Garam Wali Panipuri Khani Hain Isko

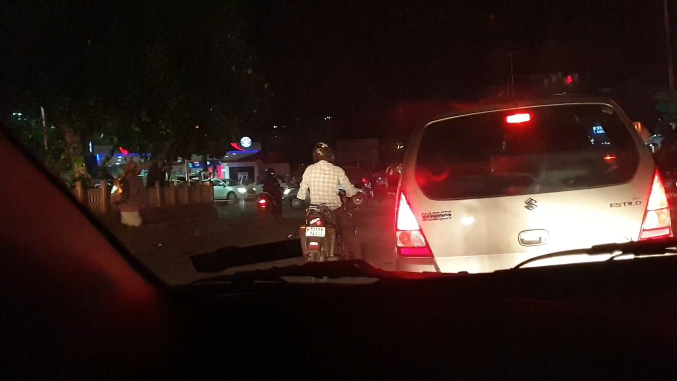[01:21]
मुझे तो लगा नियम, अब वो सबसे पहले निकलेंगे देखना। जूम करो उनके ऊपर जी, मुझे लगा कि भाई नियमों के इधर धज्जियां उड़ाएंगे और भाई साहब वहाँ जाके खड़े हो गए।
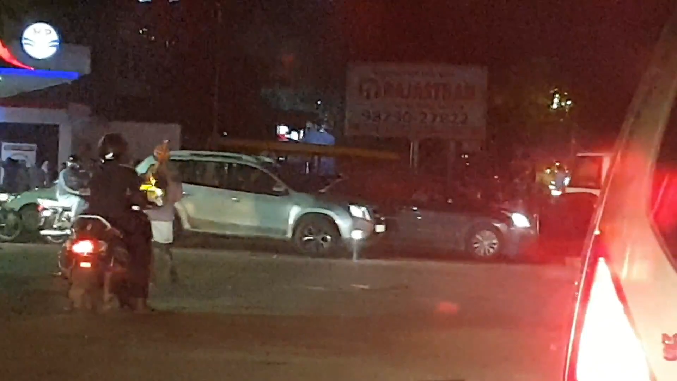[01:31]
देखो मुझे लगा और कर रहे हैं वहाँ पे खड़े हो गए।
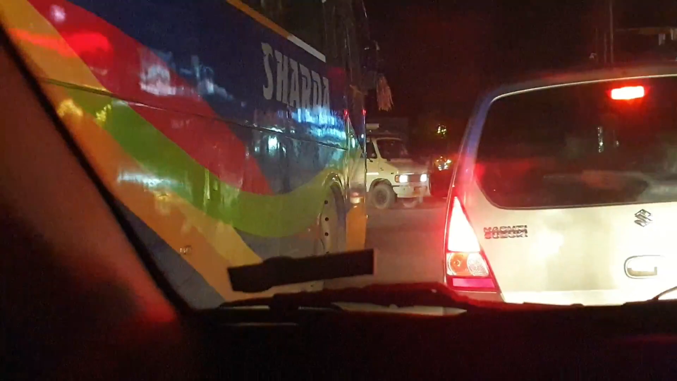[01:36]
अरे ओ डेरिंग बाज अंकल छुप गए, मिस हो गया, वरना उनको दिखाते कि सबसे पहले कैसे भागते हैं वो बाइक लेके।